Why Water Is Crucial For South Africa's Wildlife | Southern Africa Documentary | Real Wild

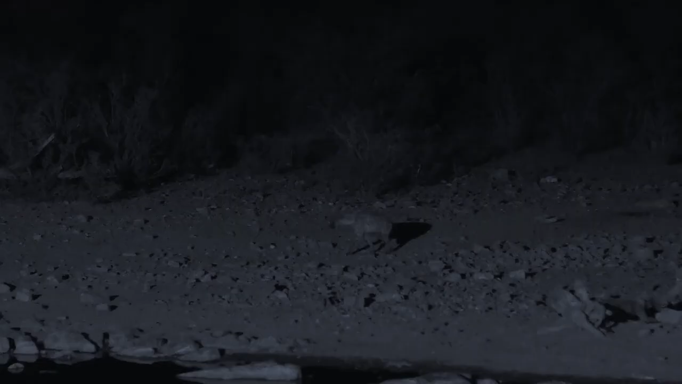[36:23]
When it's not hunting, the spotted hyena makes a variety of sounds to communicate with its group. A single hyena on its own is never very brave. Like every other creature, when a rhinoceros is on the move, the hyena gets out of the way. This hyena is being trailed by a jackal, doubtless hoping the hyena will lead it to a carcass.
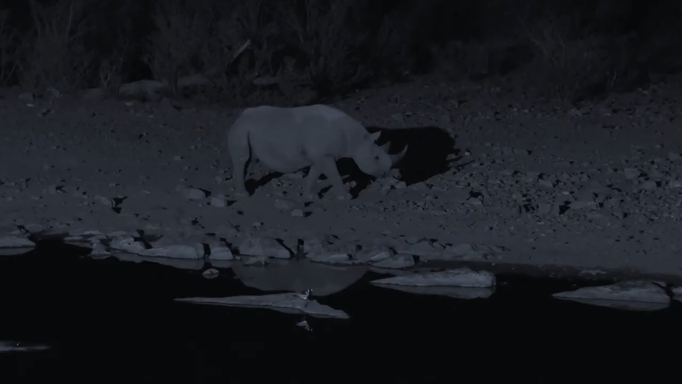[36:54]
The black rhinoceros is distinguished from the white rhinoceros not by color, but by the pointed shape of the upper lip, which lets the black rhino feed on branches.